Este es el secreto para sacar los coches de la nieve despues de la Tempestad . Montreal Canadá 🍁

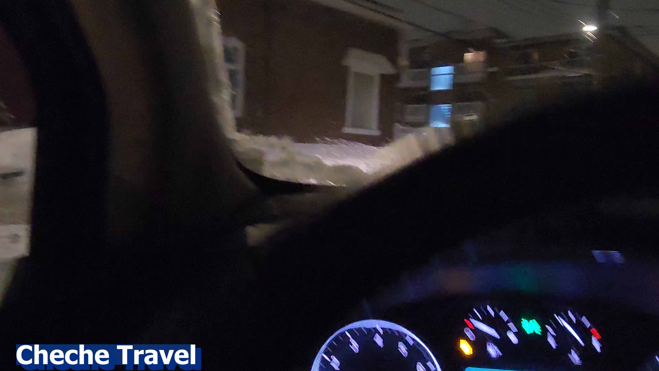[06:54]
ven y aquí el cáser que se paró porque un un carro venía un carro ahí tuve que parar venía un carro de de no sé qué cosa y miren ese coche ese coche venía y mira ese ok ese coche venía y tuve que parar es un un GPS como un GPS no esos son los
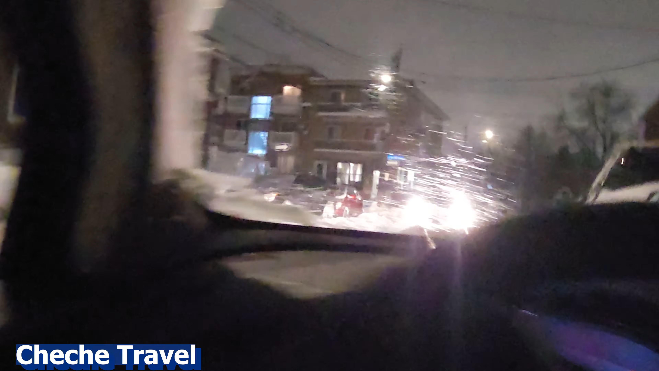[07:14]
coches esos que ven que sale super fácil a lo mejor a mi esposa le va a dar miedo sacarlo pero sale super fácil ok yo lo que hago voy a ponerlo de nuevo en el mismo lugar